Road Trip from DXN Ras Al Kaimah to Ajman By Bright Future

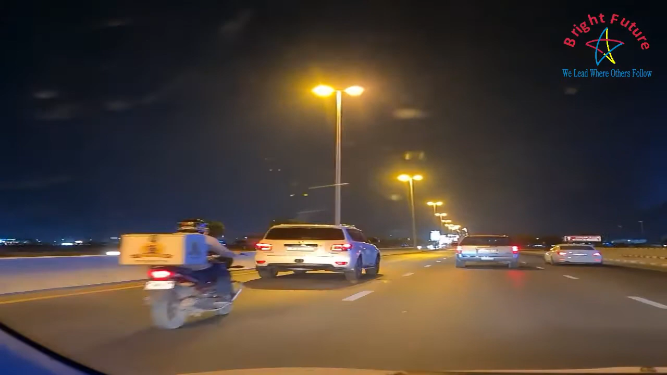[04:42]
یہ رائٹ سائڈ پہ ویجیٹیبل مارکیٹ ہے غسل خیمہ کا.
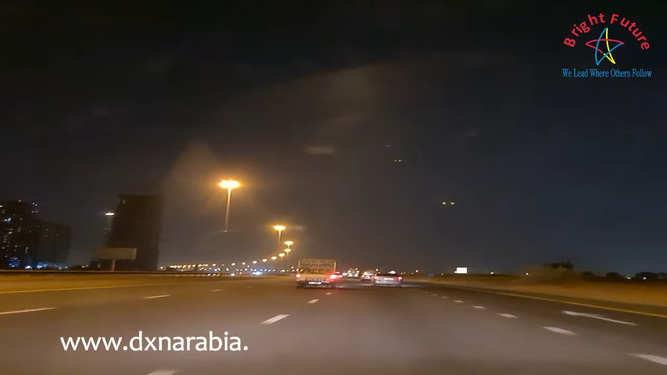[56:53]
हेलो पार्क की तरफ जाते हैं। जो लेफ्ट साइड पे है अजमान सिटी, सॉरी लेफ्ट साइड पे है एमरेट सिटी, उसकी तरफ भी जाते हैं ये एग्जैक्ट। और चाइना मॉल की तरफ भी जा रहे हैं।
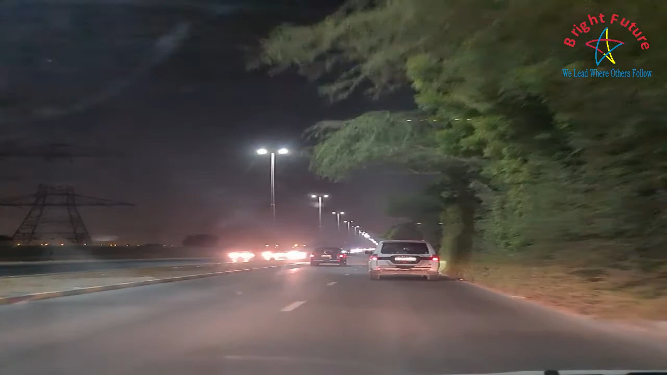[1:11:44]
600 दरम फाइन, जो रूल्स है गवर्नमेंट का। यहाँ पे कैमरा नजर आ रहा है लेफ्ट साइड में,